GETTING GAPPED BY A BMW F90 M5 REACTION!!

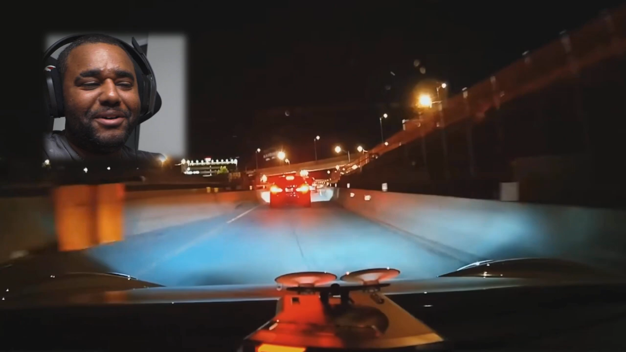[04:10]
Okay, maybe not. I thought I was open straight, innit? I thought I was open, like. Bro, trust me, when that straight opens up, bro, he's gone.